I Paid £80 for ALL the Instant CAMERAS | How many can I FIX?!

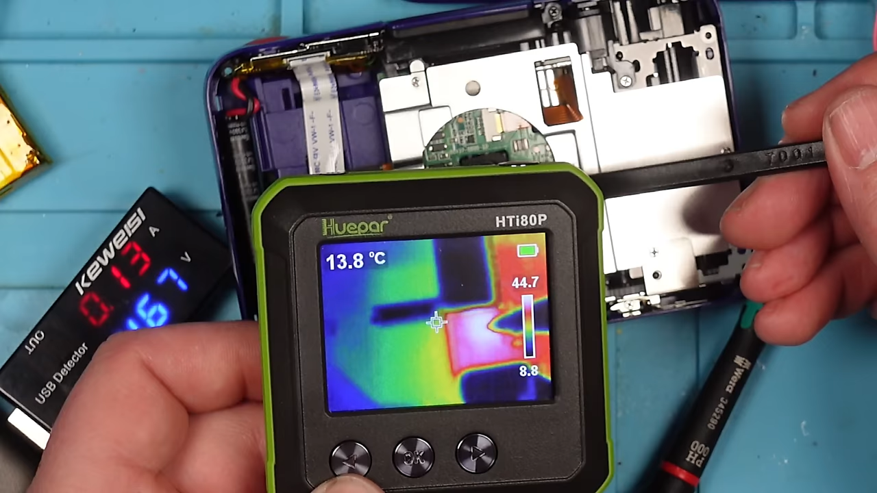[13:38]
On screen: spot 13.8°C
Right, we've got something getting hot here. 40, 45 degrees.
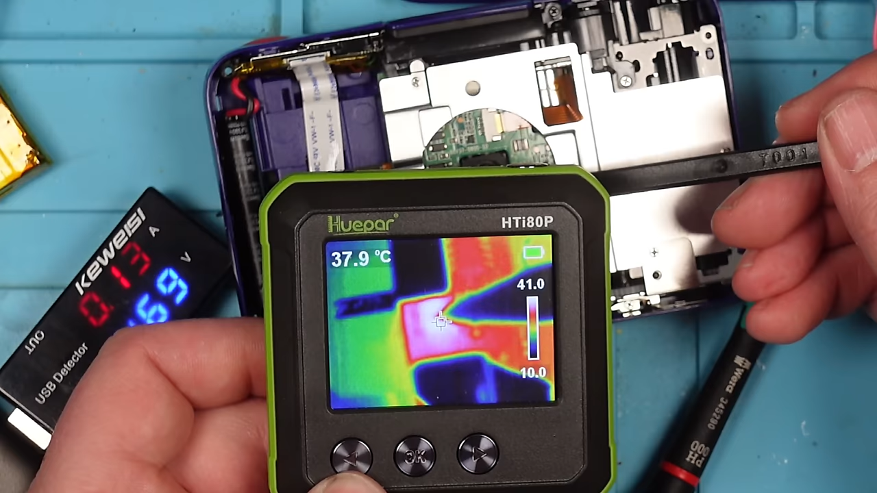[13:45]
On screen: spot 37.9°C
A little chip there. Let's get this under the microscope and have a look at that chip.